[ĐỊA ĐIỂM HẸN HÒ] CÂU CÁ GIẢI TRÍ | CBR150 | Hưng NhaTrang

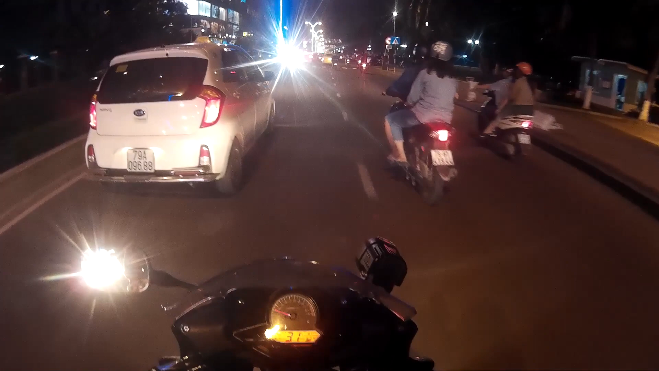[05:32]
Nãy nói về gì đây quên mất rồi à, nói về quẩy dưới mưa. Thì khi mà mình hoạt động dưới mưa như vậy là mồ hôi mình nó sẽ ra, mồ hôi ra là cái lỗ chân lông mình nó sẽ nở ra, thì nước nó sẽ vào những cái lỗ đó thì nó sẽ gây là bệnh. Trời ơi, sao đèn đỏ mà ai cũng vượt hết vậy nè. Thì hôm nay là có bạn mình đi ở phía sau, tại vì hôm nay là có một cái đơn hàng ở bên Đại học Nha Trang, cho nên là mình sẵn mình chở bạn mình qua đó để đi giao hàng luôn. Sẵn đây thì các anh chị em nào mà có nhu cầu mua mỹ
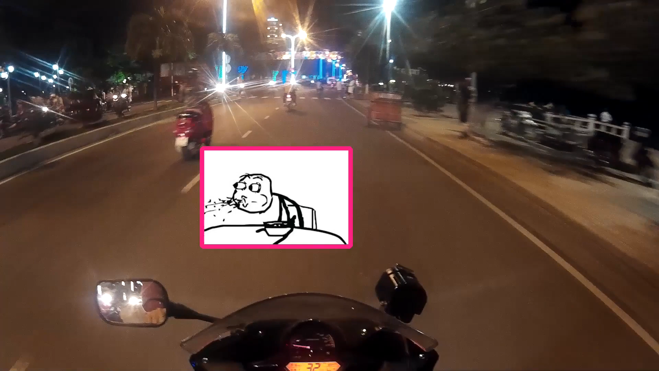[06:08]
phẩm chăm sóc da thì mình để cái đường link ở dưới cái mục mô tả, thì mấy anh chị vào đó để xem. Còn nếu anh chị em nào không mua thì vô like dùm Trang miếng cho nó vui. Mũ xinh đẹp, vấn nạn mũ bảo hiểm. À, hiện nay trên cầu là để trang hòn đèn rồi nè, trang hòn đèn kiểu cầu dây văng giống cầu Mỹ Thuận rồi vậy.
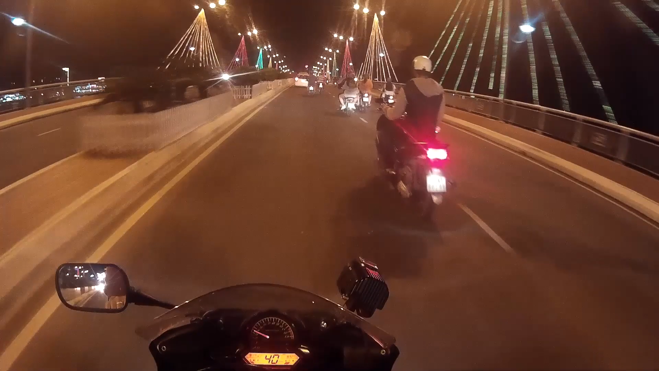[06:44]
Đây thấy đẹp không? Đây chưa có treo xong, vài bữa nay sẽ có những cái đèn trên cái mấy cái cây nhỏ nhỏ đây nè, sẽ trang trí đèn cho mấy cái cây nhỏ nhỏ đây nữa. Chứ bây giờ là gì là chưa có xong, đang làm cho có cho nó hoàn thiện ra cái hình hài thôi chứ chưa phải là xong xuôi. Thì bữa mấy cái hàng cây trên mấy cái giải phân cách này nó sẽ có đèn rất là đẹp.
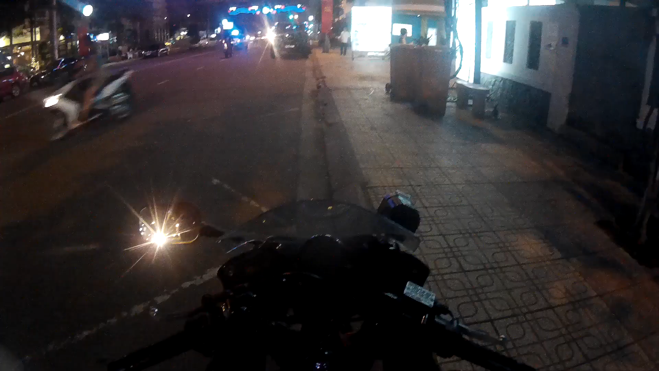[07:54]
Xe keo dữ vậy, xe lội nước phê luôn.
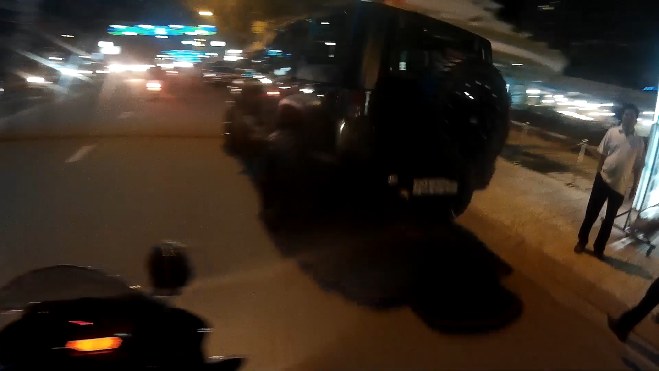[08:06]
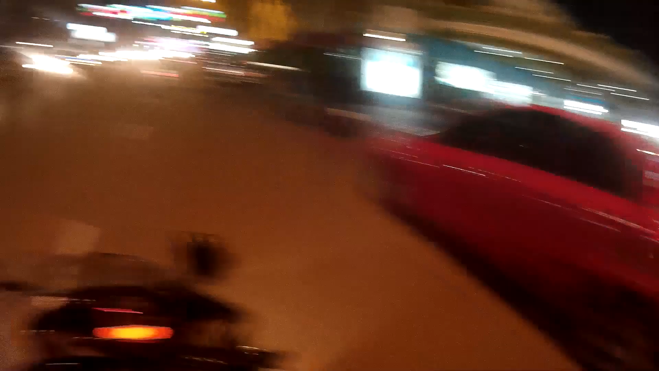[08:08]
Nay người ta đi chơi Noel bù cho nên là người ta đổ ra đường rất là đông. Hiện tại là để 9:40 tối.